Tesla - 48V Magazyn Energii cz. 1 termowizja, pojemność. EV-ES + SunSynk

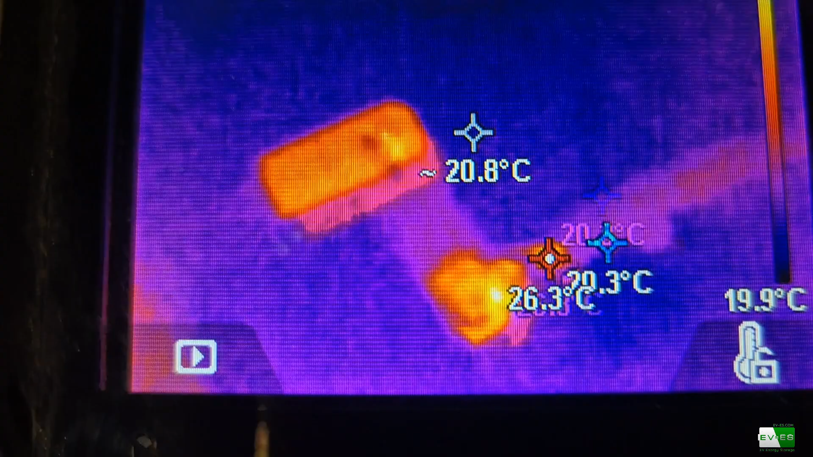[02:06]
On screen: spot 20.8°C, max 26.3°C, scale bottom 19.9°C
tak pokazuję różnie, no, widzę najbardziej, najbardziej pokazuję tutaj te złącze oczkowe.
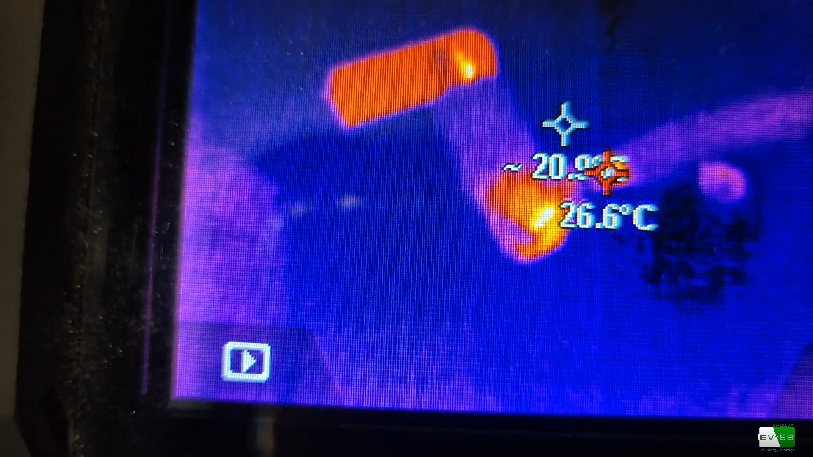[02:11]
Widać, że nie trzeba będzie jeszcze, chyba lepiej zarobić, tak patrzę.
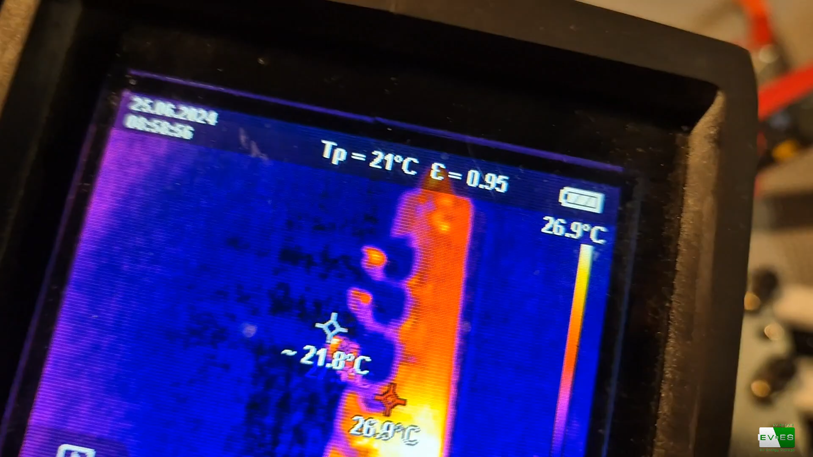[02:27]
On screen: scale top 26.9°C
No, 25 stopni, 27 tutaj jakiś,
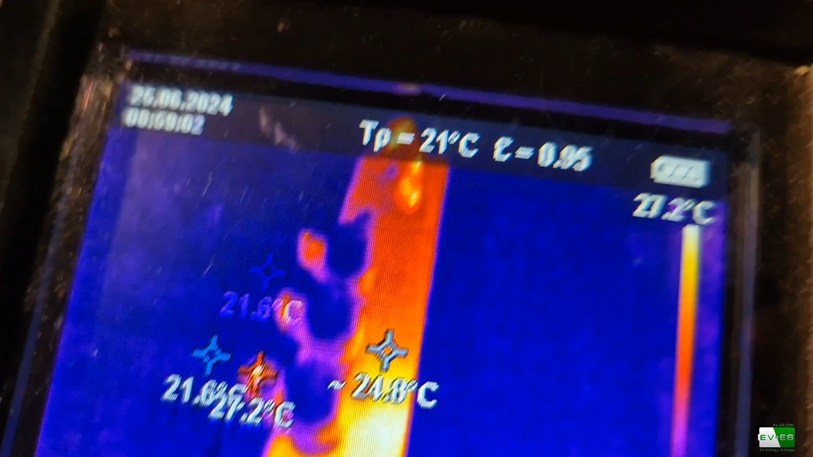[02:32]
a tutaj na tym złączu.
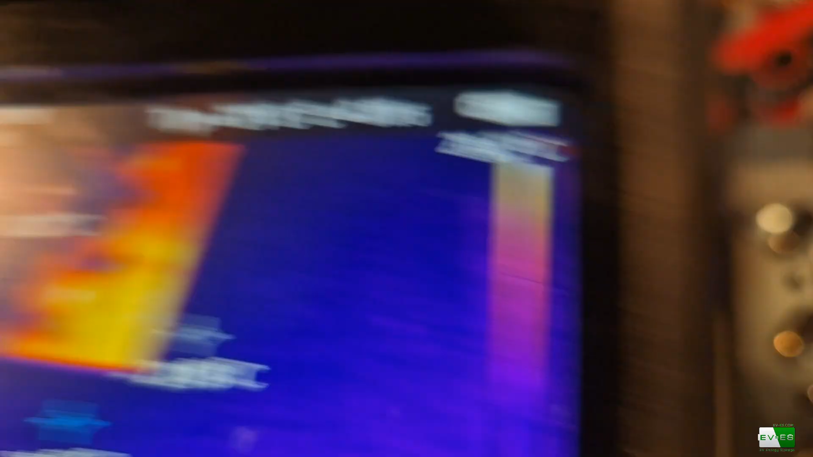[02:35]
Tak wygląda cała szyna.
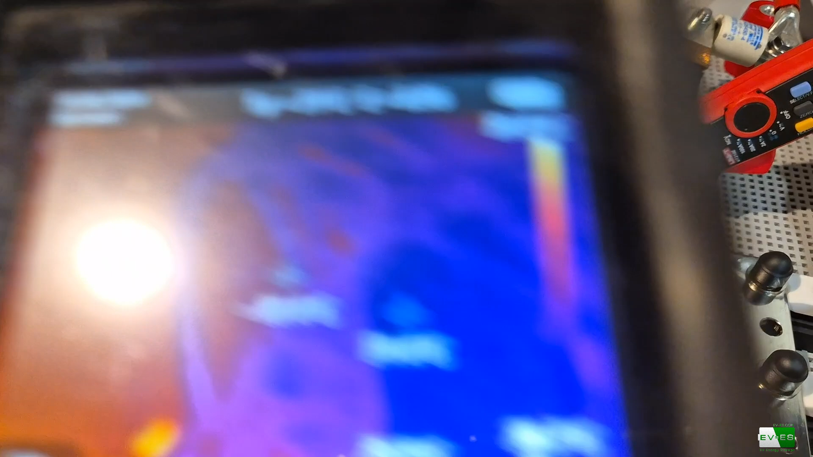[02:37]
Jeszcze jest miejsce na jedną. No, tutaj 26, 27.
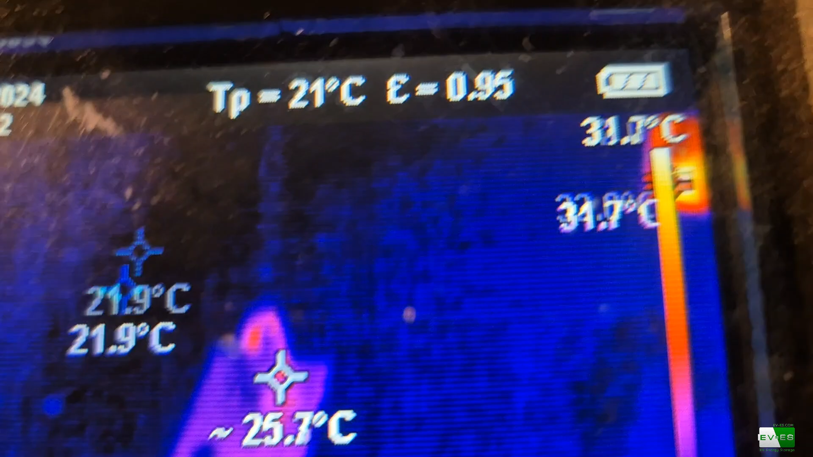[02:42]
No, nie jest, nie jest też tak strasznie. Jeżeli chodzi o same złącza tutaj w baterii,
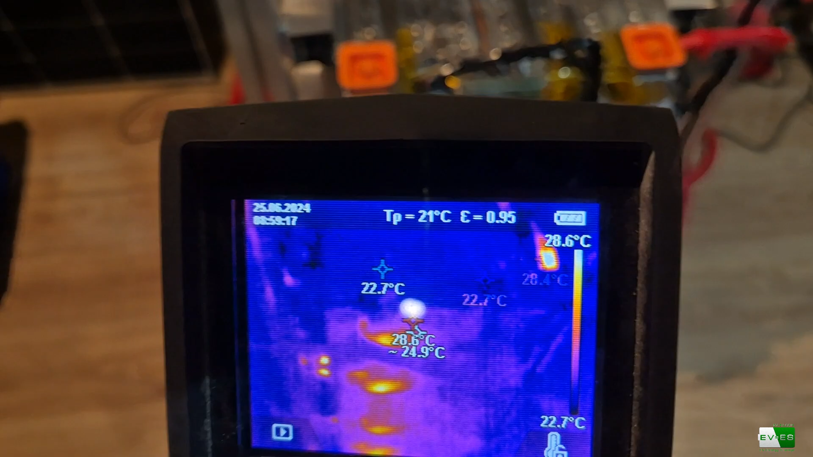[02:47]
On screen: scale top 28.6°C, scale bottom 22.7°C
no to...
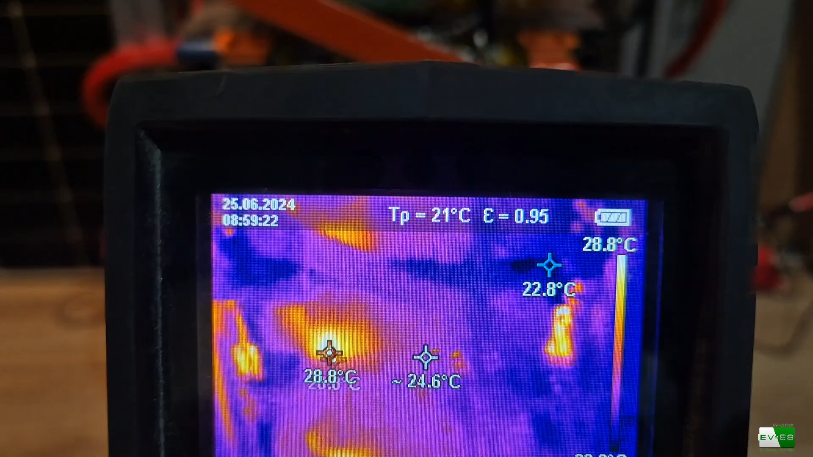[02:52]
On screen: scale top 28.8°C
Bardziej grzeją się BMS-y, niż same złącze.
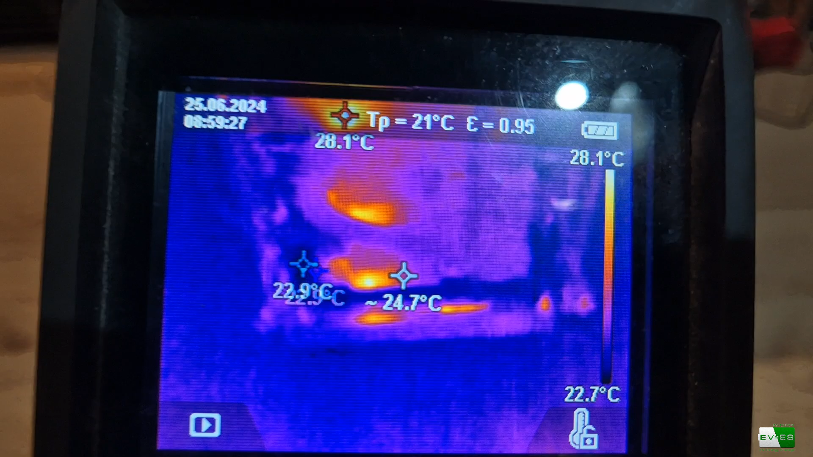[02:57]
On screen: max 28.1°C, scale top 28.1°C, scale bottom 22.7°C
Tutaj widziałem, że jedna, jedna sztuka.
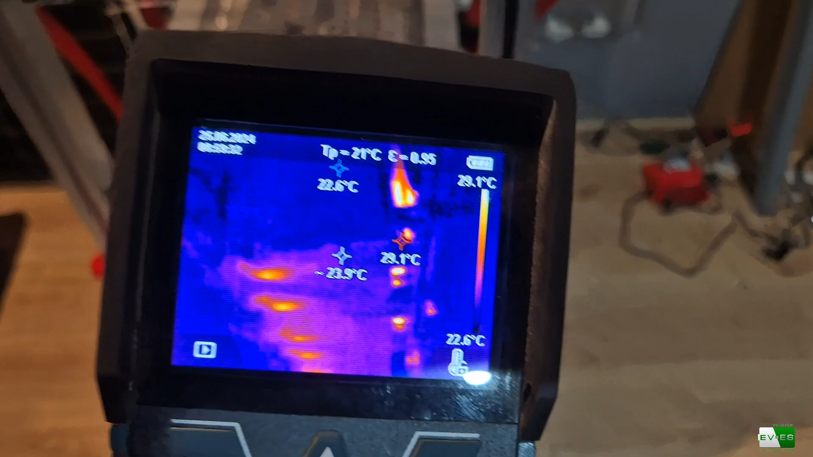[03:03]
On screen: scale top 29.1°C, scale bottom 22.6°C
Troszeczkę więc większy amperaż, mniejszy amperaż, przepraszam, bierze. Zresztą zaraz to porównamy jeszcze. Już Wam pokazuję.